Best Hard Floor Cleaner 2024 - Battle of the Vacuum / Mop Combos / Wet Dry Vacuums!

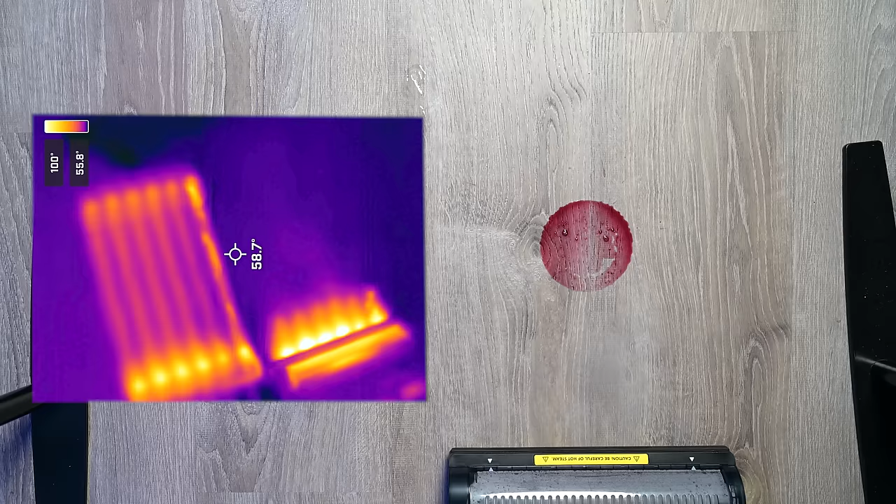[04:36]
Apparently, the hot steam really does make a difference when trying to loosen difficult stains like these, and it really was noticeable.
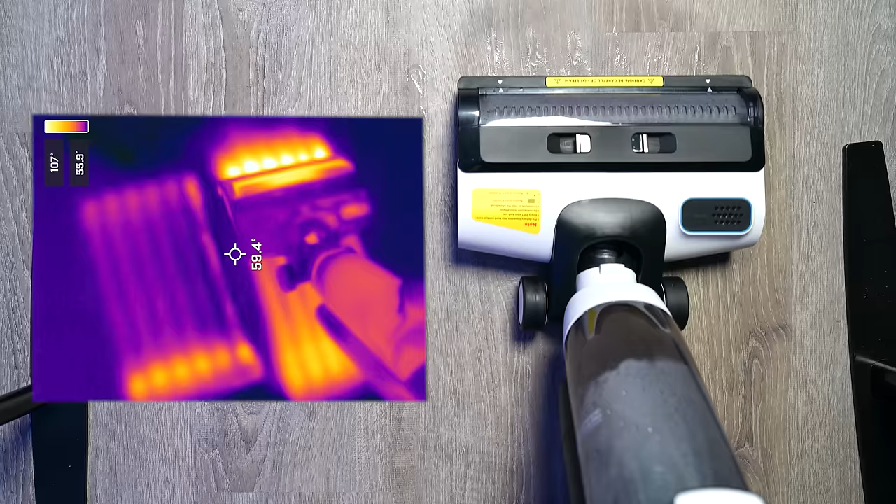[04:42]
You could probably make the case that the steam sanitizes the floors too,